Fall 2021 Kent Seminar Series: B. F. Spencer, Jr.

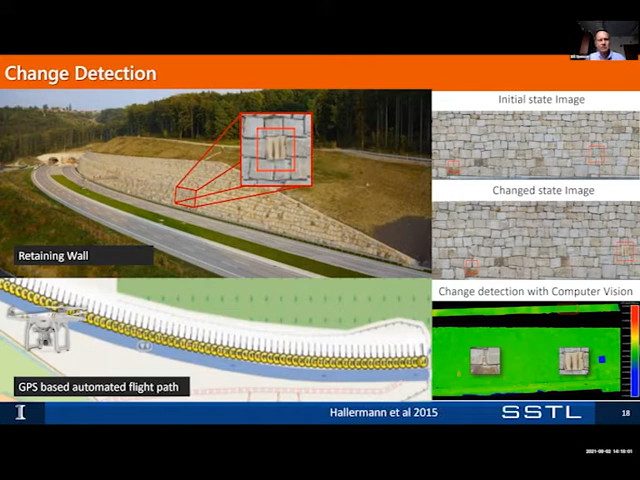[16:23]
you can see there's been some markers put on there. And then finally, there was change detection done with the computer. Now that seems like a pretty straightforward concept to be able to monitor that retaining wall. But I thought this was very clever.
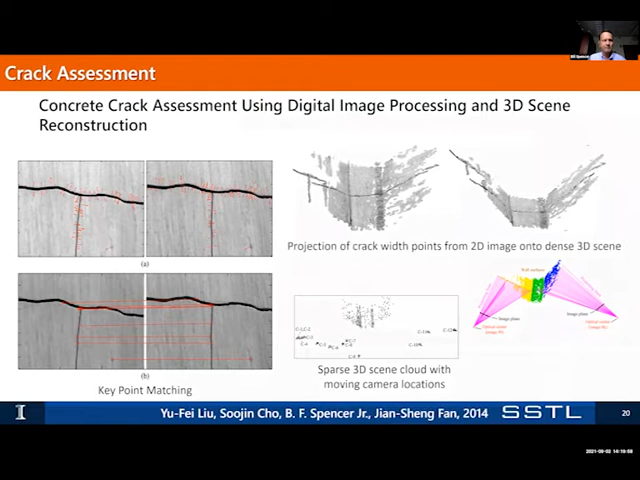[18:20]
cracks automatically and then creating 3D renderings of of these images so that one can assess the meaning of the crack can interpret the crack. And we've looked to extending that to crack assessment in our work with the U.S.
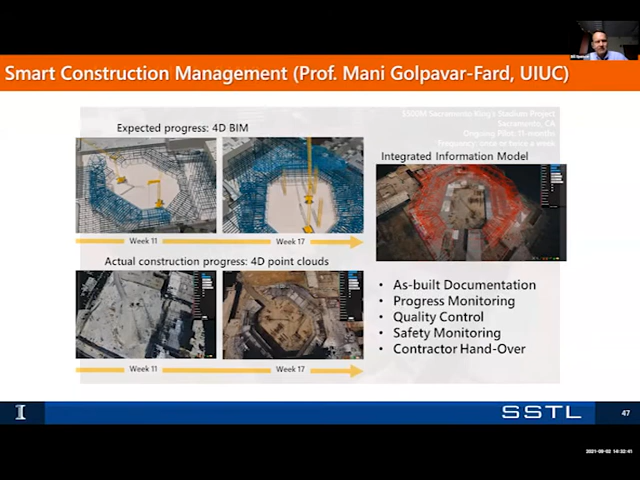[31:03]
documentation to do progress monitoring, quality control, safety monitoring, and contractor handoff. So how is this done? Well, this is the video, the real video of an UAV
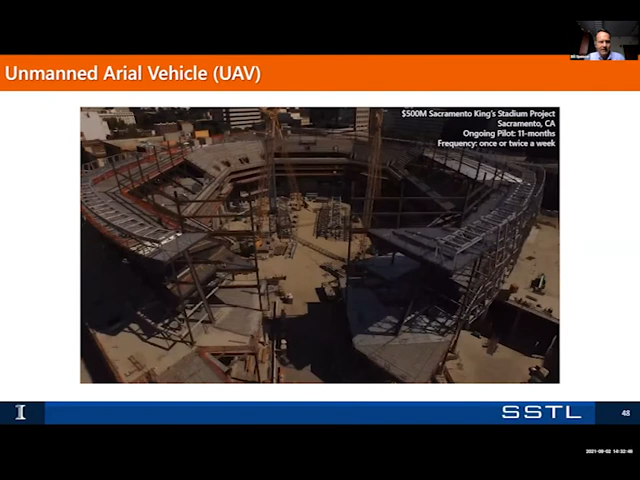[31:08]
surveying the Sacramento King Stadium during construction.
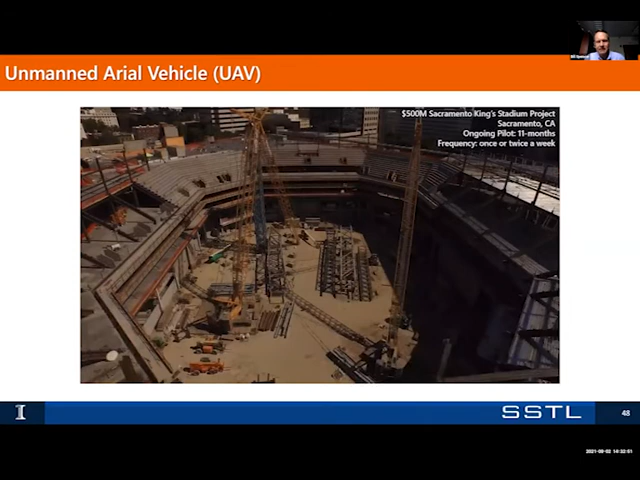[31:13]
And so what they're able to do is to create from that video a point cloud and then register it jointly with the BIM, the Building Information Management System.
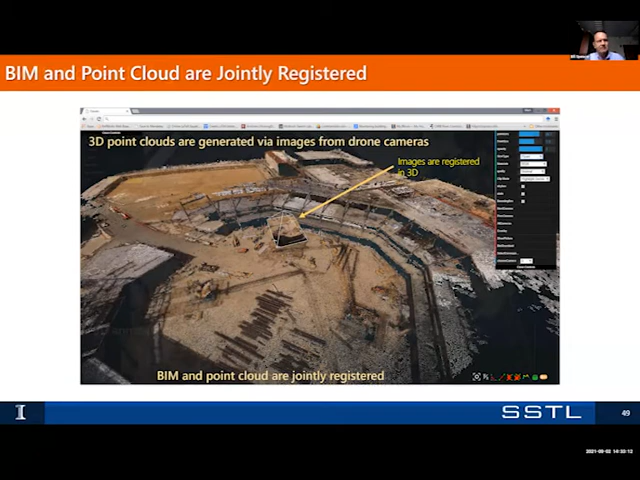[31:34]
And so what they're able to do then is to get a synthetic rendering of what's going on in the construction site as it evolves.
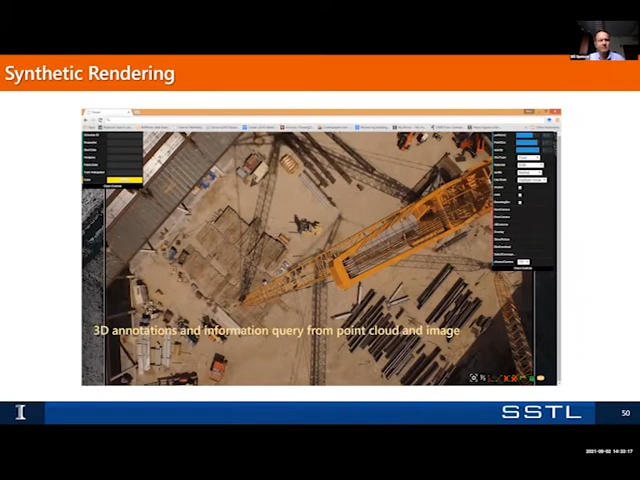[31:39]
And this is the key thing. They're able to assess who does what work
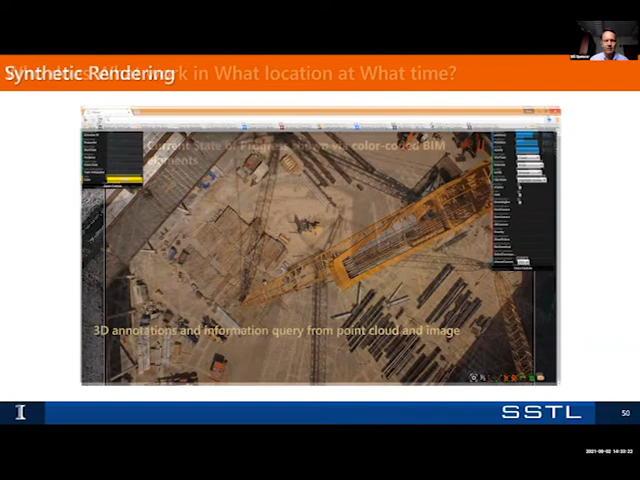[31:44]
at what location and at what time. And you can imagine this would be a tremendous asset to keeping a project on time and holding contractors accountable.
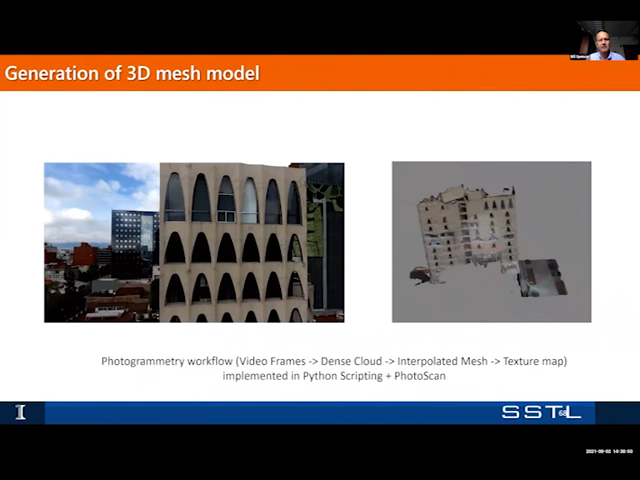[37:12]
And then we do damage identification. From the imagery that the drone has taken,
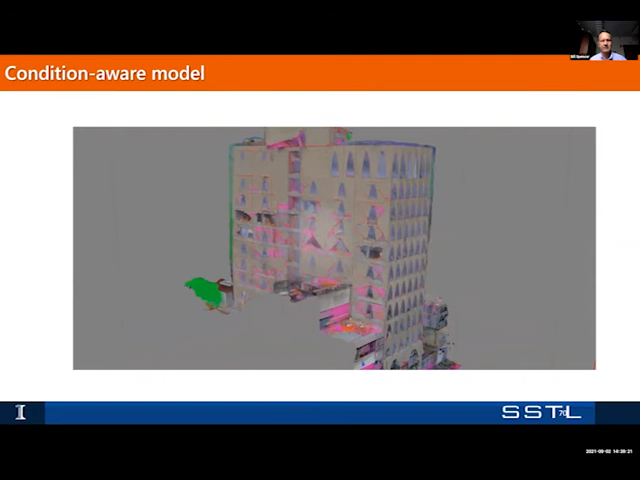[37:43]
And so what we did was we superimposed this damage map onto the building so that you could see where that damage occurs. You could do a virtual inspection after the drone survey and then be
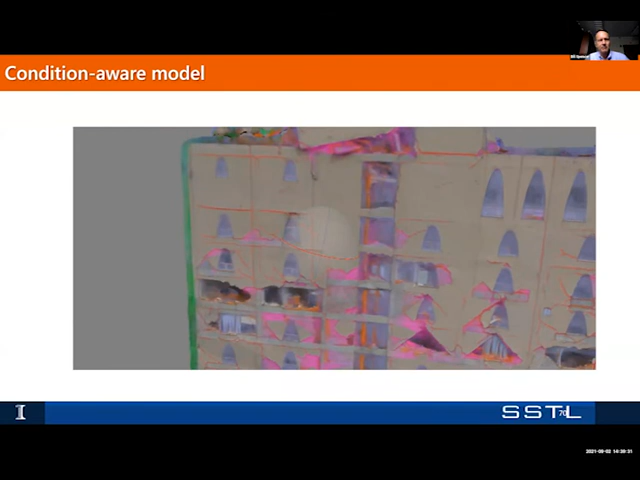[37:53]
able to do a direct assessment of that structure.